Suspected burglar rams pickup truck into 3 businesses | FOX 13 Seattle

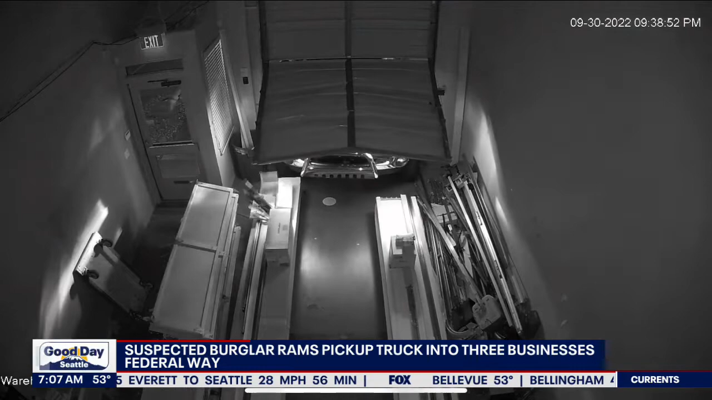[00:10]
You can see a dark blue pickup truck ramming into the building last Friday.